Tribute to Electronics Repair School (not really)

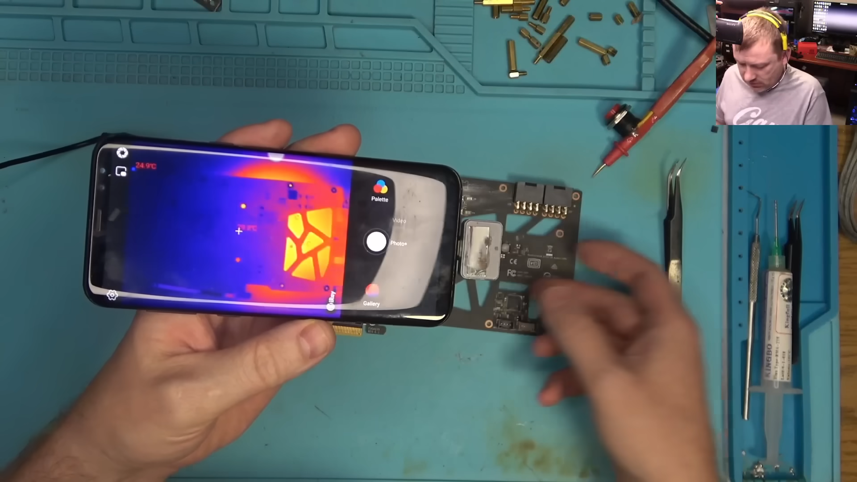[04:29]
some voltage again see if anything lights up i don't see anything there's nothing
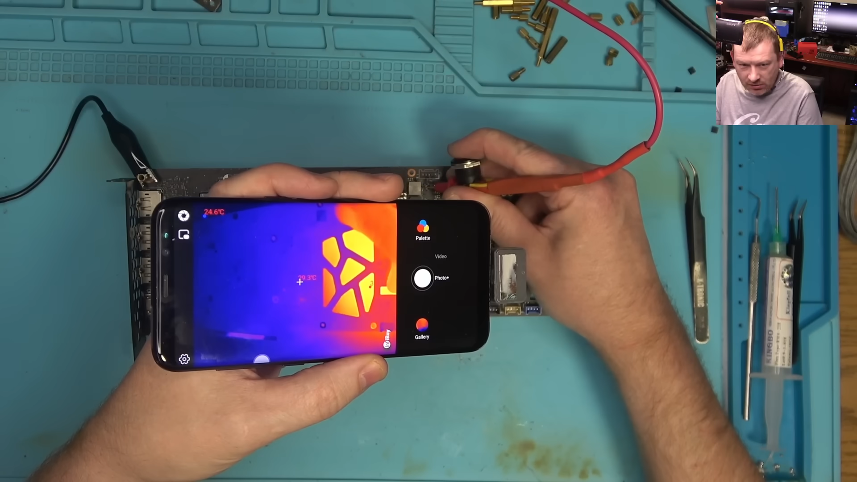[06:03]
see this something is here is it on the other side of the board maybe okay let's look on the back let's look on the back yes let's look let's look closer oh look at that what is this oh it's the
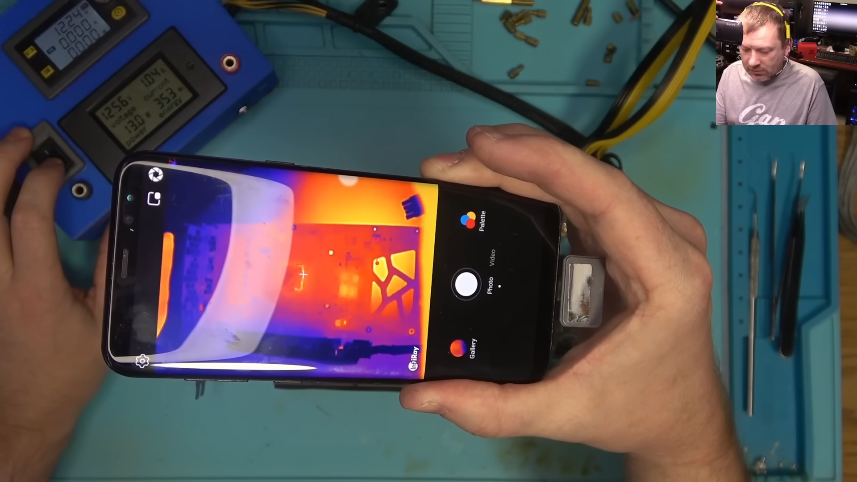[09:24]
it looks good we have memory we have pecs see looks like the core all the coils on the core are glowing and we're pulling and we're pulling one end so maybe we fix the border very